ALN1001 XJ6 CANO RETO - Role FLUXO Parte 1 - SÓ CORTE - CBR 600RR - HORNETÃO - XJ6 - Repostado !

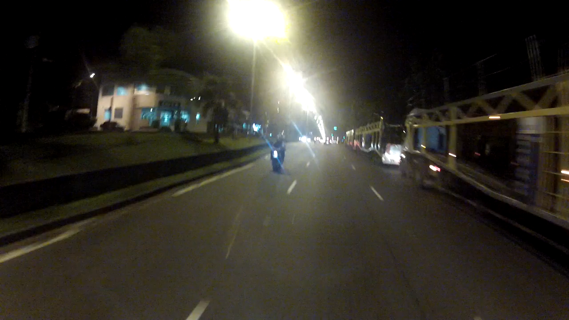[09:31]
Corredorzinho, corredor. Vou me encostar mais esses aqui, que o bagulho é pancada aqui, hein? Vocês vão comigo.